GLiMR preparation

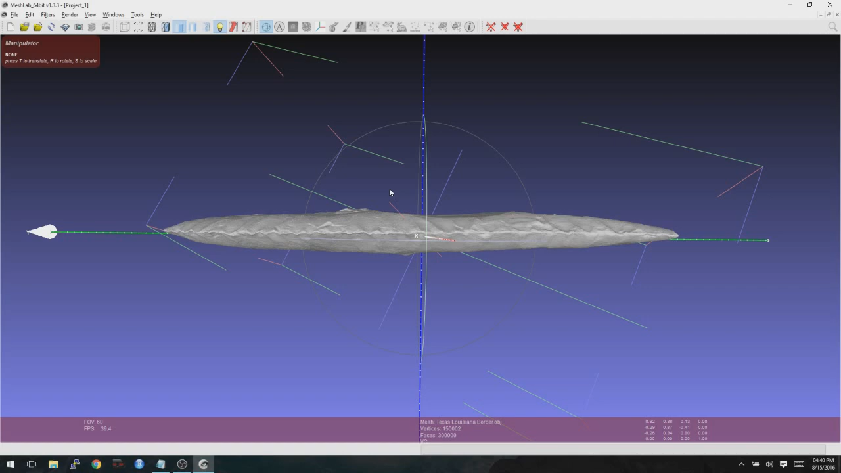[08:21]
And that looks pretty straight like that. So I'd say that the rotation here is pretty good. Once this goes into Glimmer, there will be some additional translation and rotation that's performed there to get it totally down.
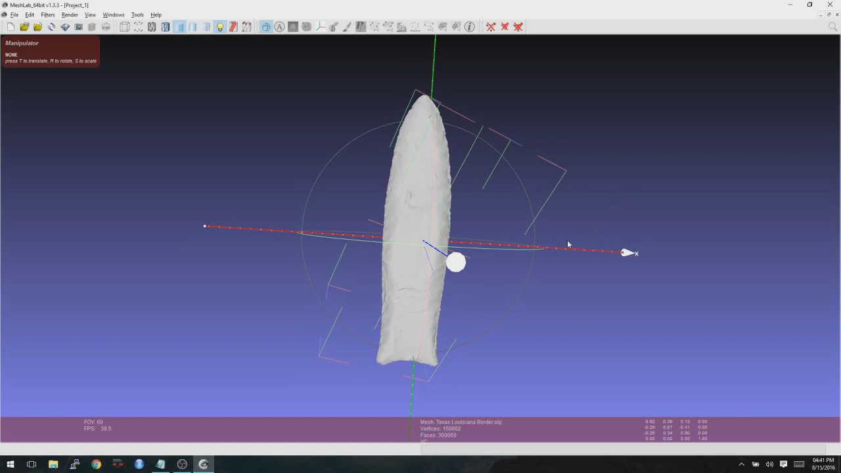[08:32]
But for here, this is pretty good. So now we're going to go ahead and click on the Layers dialog. And then we're going to right-click on the name of that layer and choose Freeze Current Matrix. It's going to ask you if you want to do that to all layers or just the one you're working on.
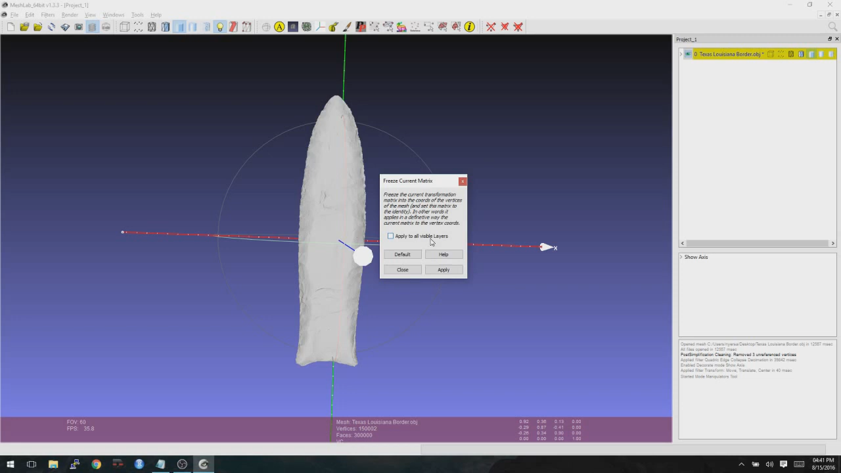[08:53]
Just go ahead and click Apply to do the one you're working on. And then Close. At this point, it is now aligned. And what we want to do is save. So you can go ahead and click on the little disk. And then we're not doing color here. So I'm going to uncheck color. I'll leave normal. And I'll click OK. That has now saved this file with 300,000 faces. And it's now oriented properly.
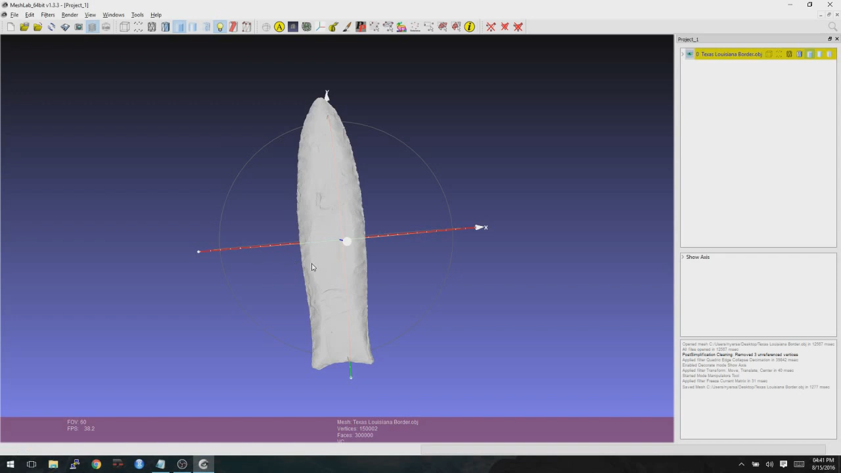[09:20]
Okay. So now we want to look and see if there's noise on this scan that we want to try to smooth out.
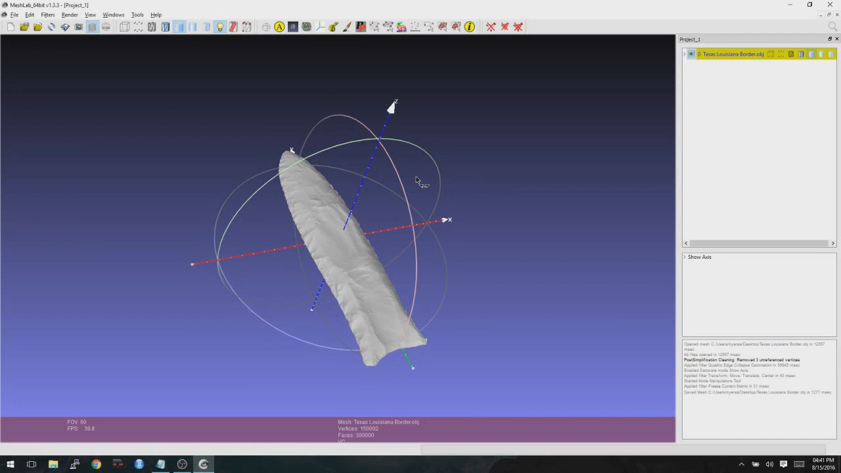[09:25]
Now this one looks pretty good. But we can see there's a little bit of texturing here that is not part of the actual artifact. And if we want to smooth that out, you can do some just by clicking on the MeshLab Smooth.
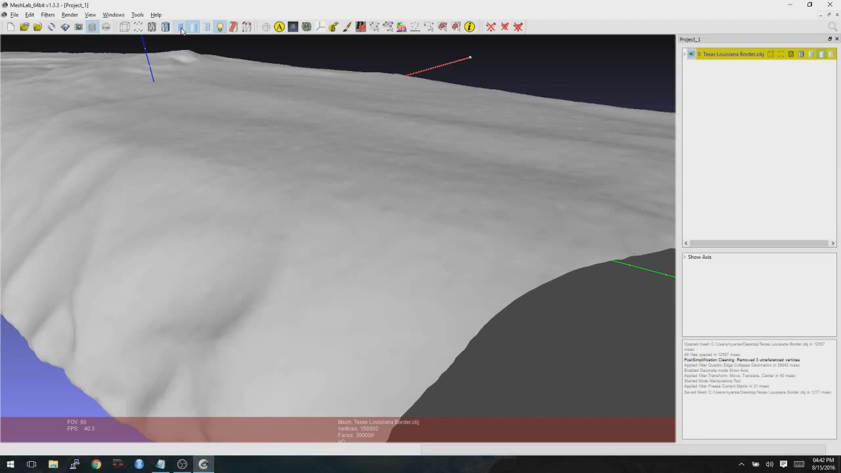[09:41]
But I'm going to go ahead and show you how to do this anyway. I don't think that this scan really needs it that much. But I just like to show you the process for doing it.
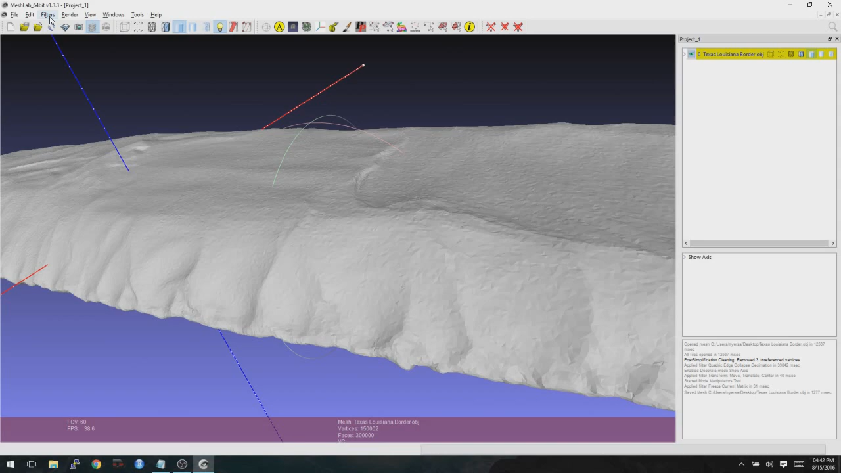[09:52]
So to do that, you go to Filters. And then you go to Smoothing, Faring and Deformation. And then a Talbin Smooth. Now the number of smoothing steps affects how little or how much smoothing that will be performed on this mesh. And I would suggest that you do the minimum in order to make sure that you don't start to really change the morphology of the point. If you're worried about doing too much, instead of doing that, we can always right-click on that layer and duplicate it.
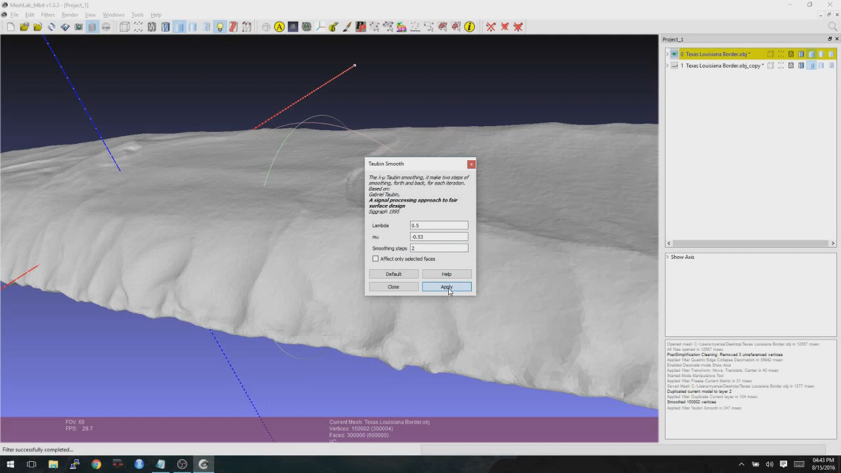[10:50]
Faring and Deformation, and then Talbin Smooth. Here, I usually like to go with either a 2 or a 3. So let's try two smoothing steps and then click Apply. And you can see that that right away took out a lot of that noise there, but we still have pretty much all of our surface detail. So after that, we're going to look for any flaws in the scan, and if we find any, try to repair them. Repairing these, sometimes everything can be done in Mesh Lab. Other times, we need to use another application called Mesh Mixer. So let's look here and see,
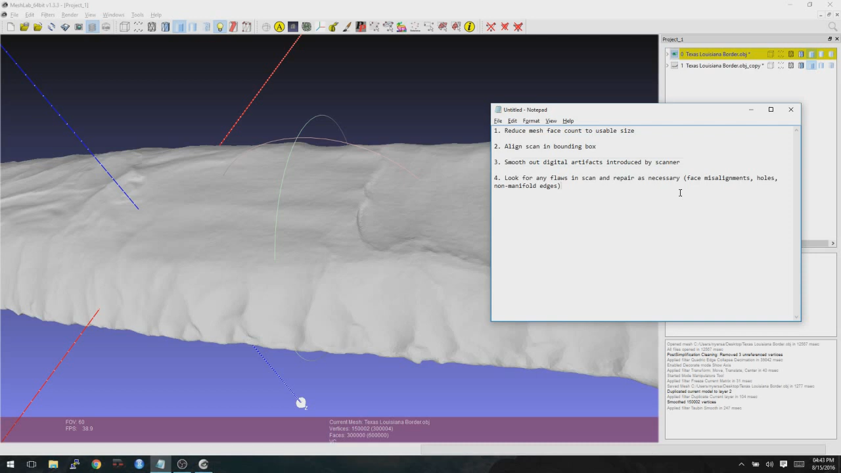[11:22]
and then maybe we'll go ahead and go through the Mesh Mixer process, even if we don't need to use it here. Just so you can see what that looks like. So when I'm doing this, I'm basically looking for anything along the edge that looks like it's not really the original geometry of the artifact. And I can see right here, for instance, that little peak. That is probably not part of the original artifact.
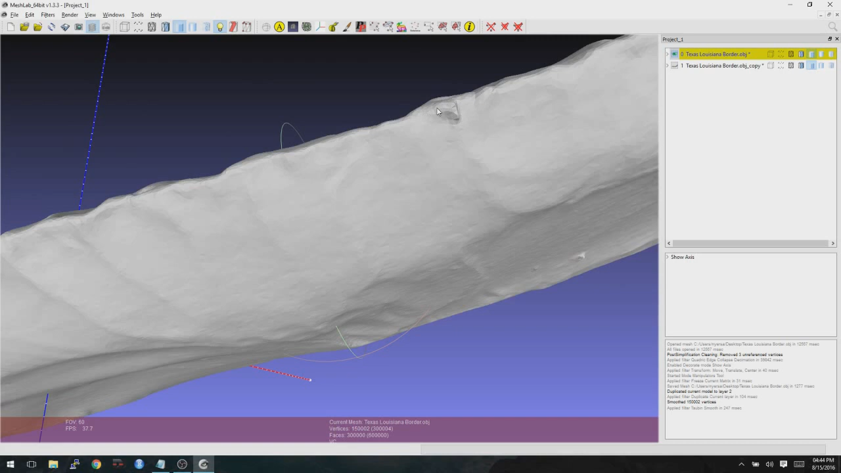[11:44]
You can see another one right here. And a lot of times those are caused by maybe there was a hair on the object when it was scanned, or maybe there's a little bit of particulate matter of something.
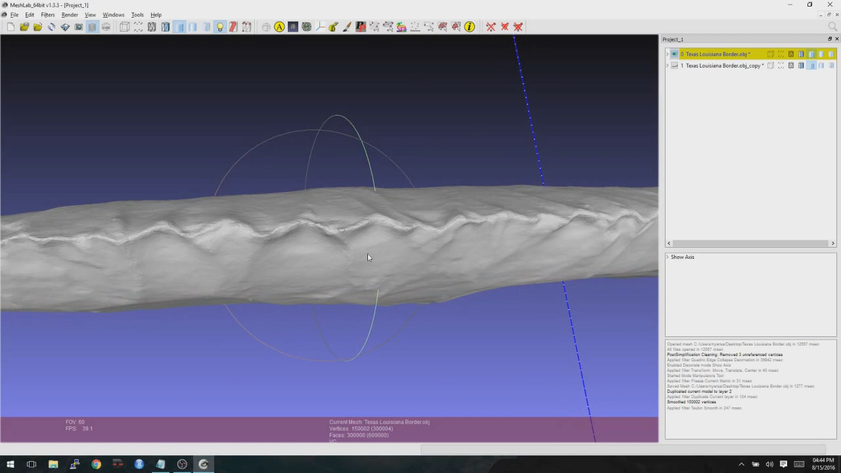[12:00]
Or it could just be that there was a little bit more reflective there, caught a reflection. Something odd happened in the scan.
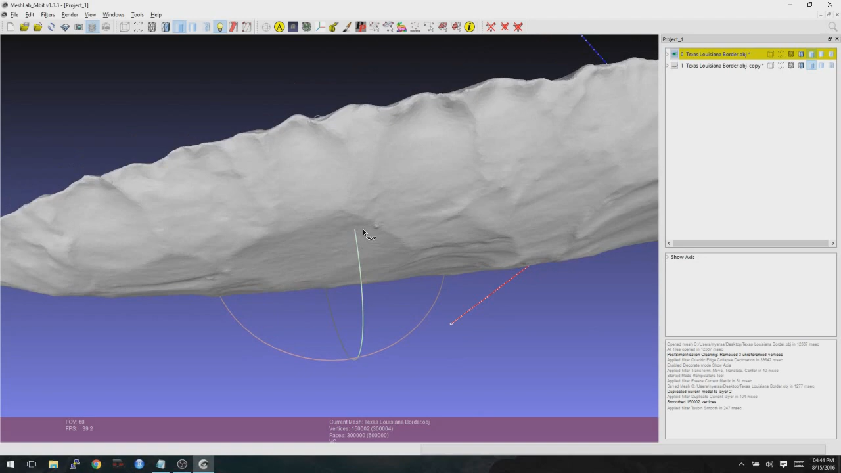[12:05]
So you just want to look for things that don't make sense geometrically on the point.
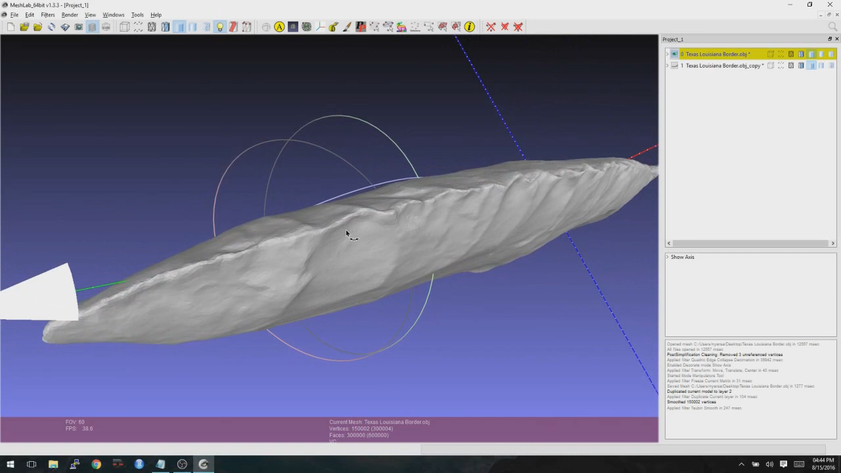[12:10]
And I'm going to go ahead and turn off that show axis as well, just to make it a little bit easier to look at here.
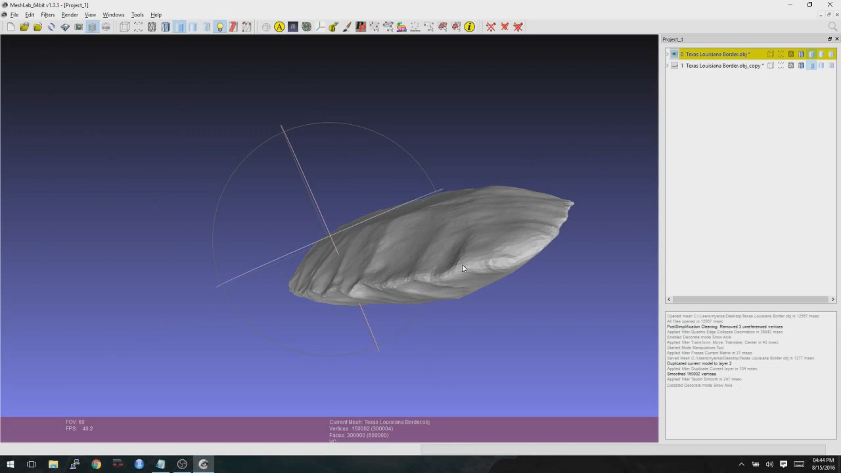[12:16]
To do this, I'm basically using a combination of the middle mouse wheel to pan. If you click and hold down, it'll pan.
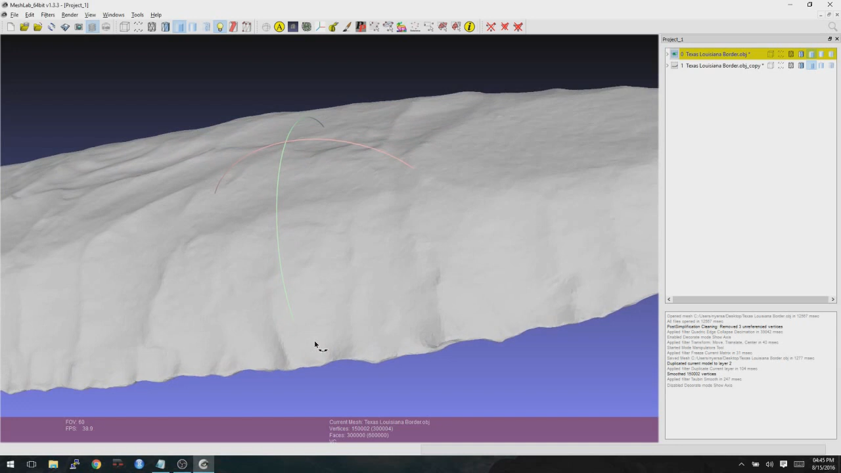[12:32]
And then if you roll the middle mouse, it zooms in and out. And if you click and hold with the left mouse button, you look around like that.
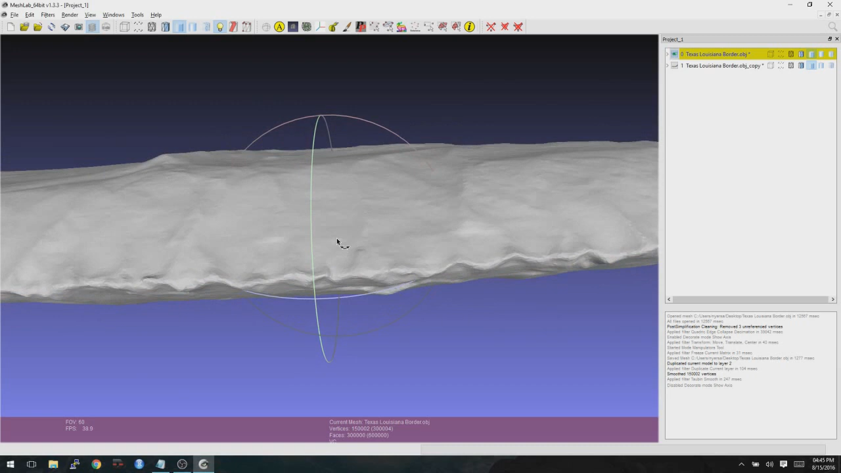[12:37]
And this scan is looking pretty good. I like to go all the way around the convergent margin here and just basically look for anything where it looks like,
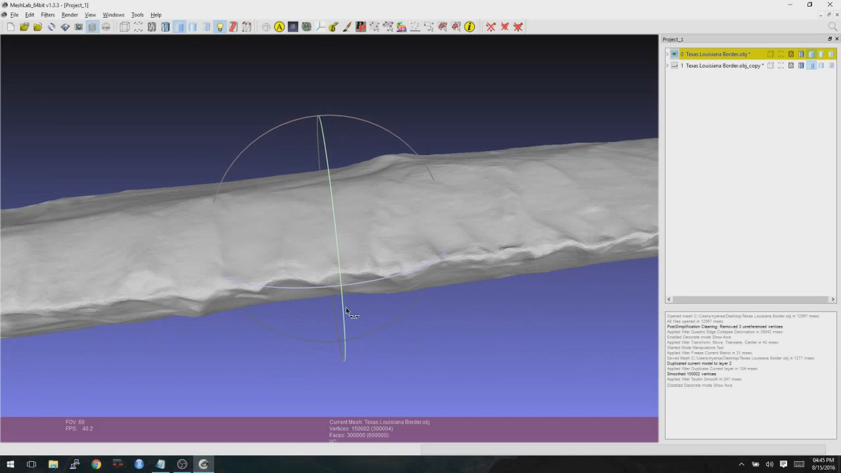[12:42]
the way to describe it would be like a clamshell, where you can see a big gap in the convergent margin there,
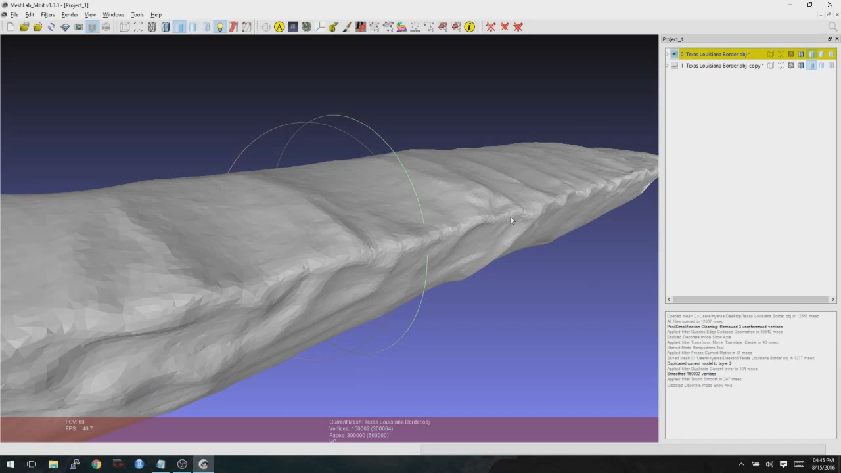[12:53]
which would denote that there was a face misalignment. So another thing to look for is these types of features here, where the convergent margin sort of disappears and it just becomes rounded.